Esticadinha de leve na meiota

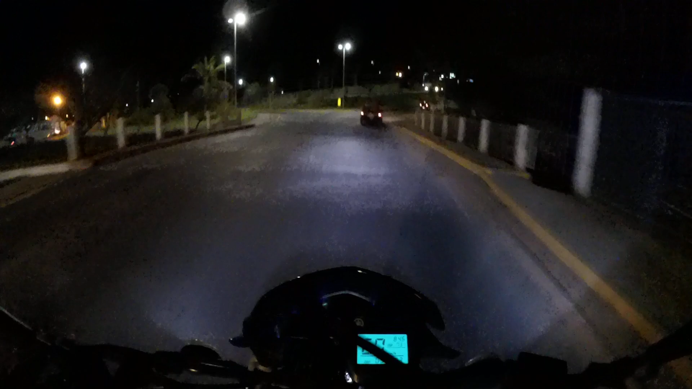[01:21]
aí o bagulho é um canhão filho terceira já tá em guarda caralho 100 por hora uuuh cê é louco joão
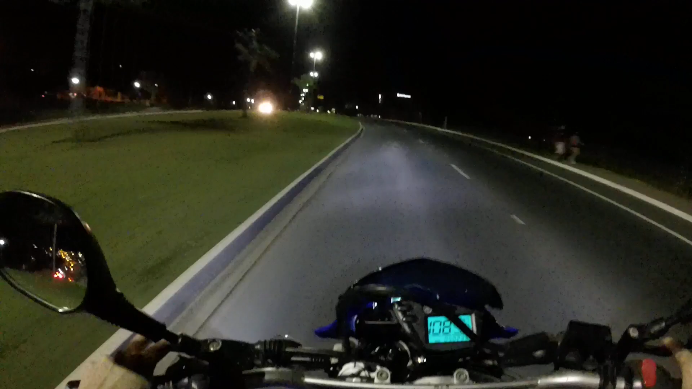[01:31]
uai vamos rolar o carro para ver 130 iiii sinal vermelho caralho vai
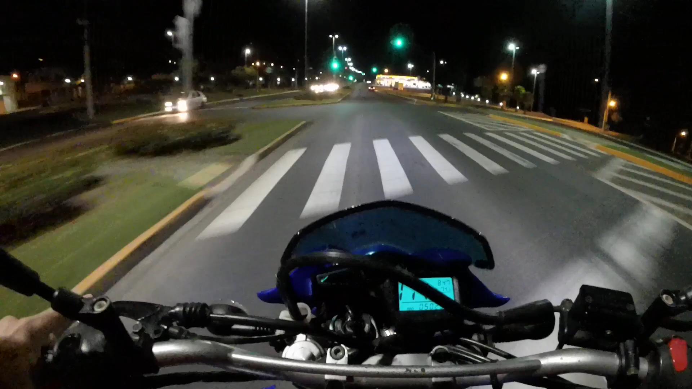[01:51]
agora vai aí cachorro ah ah tem uma lombada lá na frente calma aí caminhão uuuh uaaaaaaah não deu para rolar direito mano
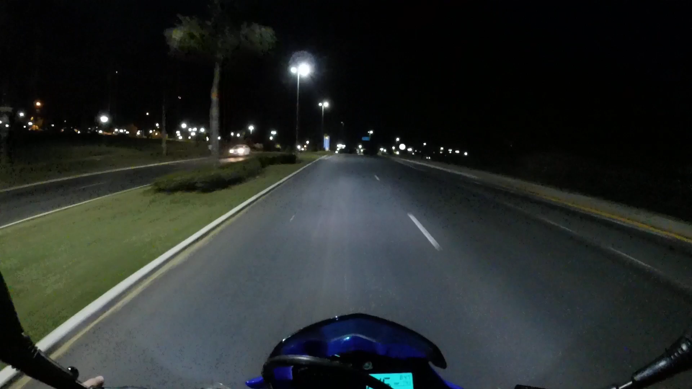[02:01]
puta que marido ah ah cachorro vai devagar noidão e hih o salão banhão é alta ui ta porra mano olha o corolão é um corolão ali debaixado da hora cachorro deve ser um polo é um polo vou caçar mais de um milhão ha ha ha que vai tola mano
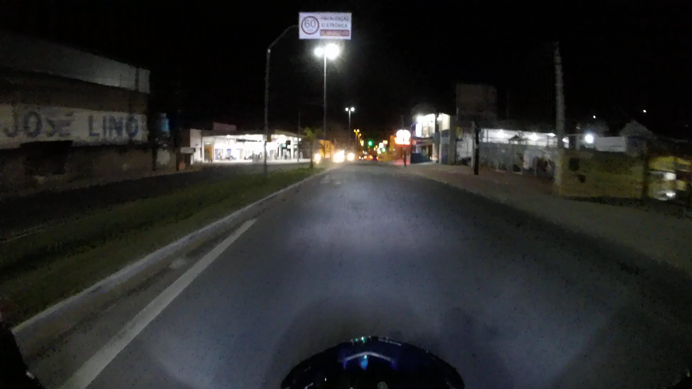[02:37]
Na volta vou fazer o tobidinho, aquela aceleradinha monstro
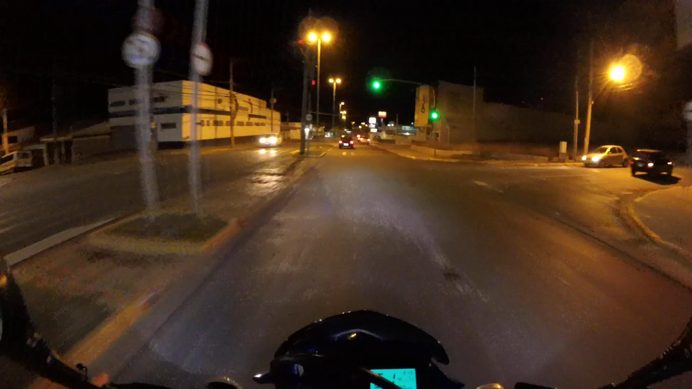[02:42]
Essa rua aqui é cheia de buraco Estamos chegando a casa do moleque ali já, cachorro